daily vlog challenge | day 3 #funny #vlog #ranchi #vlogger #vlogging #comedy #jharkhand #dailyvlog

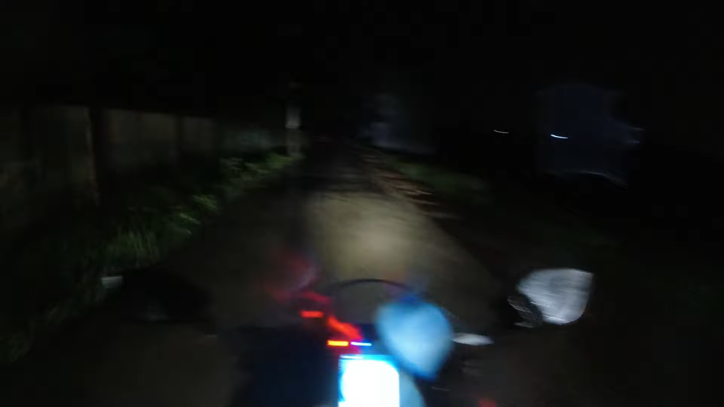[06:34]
नहीं पर भाई आज जो बारिश होगी है उसे दिल्खू और यह मैं से छोटी हमना क्रॉस करते हुए